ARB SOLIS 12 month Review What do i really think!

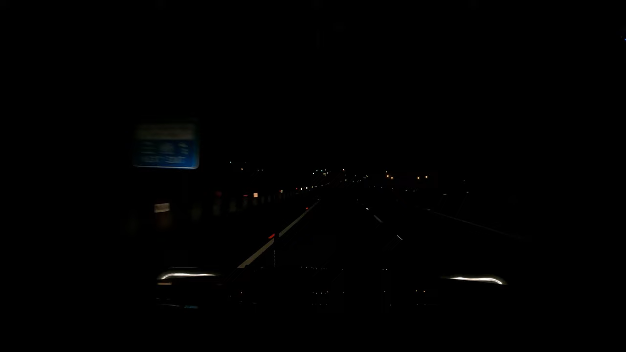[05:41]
It might not be able to see it 100% in this video, but they do reflect hard. And that's what the dimmable function does.